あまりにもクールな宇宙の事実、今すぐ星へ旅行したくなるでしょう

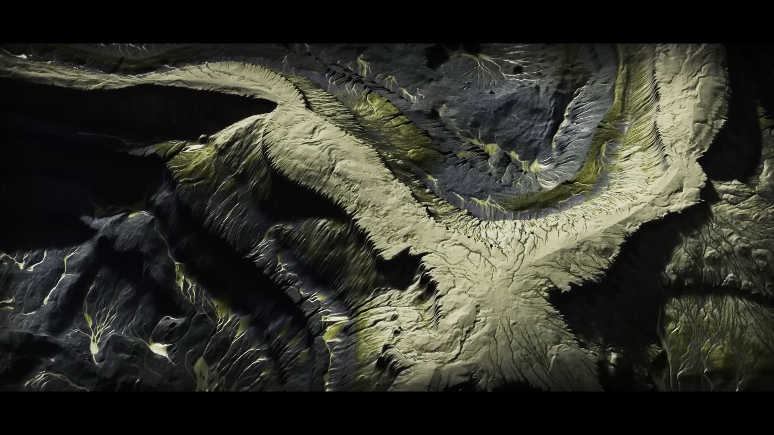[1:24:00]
高地のエリアは、白とピンクを帯びた黄色になります。場所によって色が変わるのは、そこに存在する金属のため。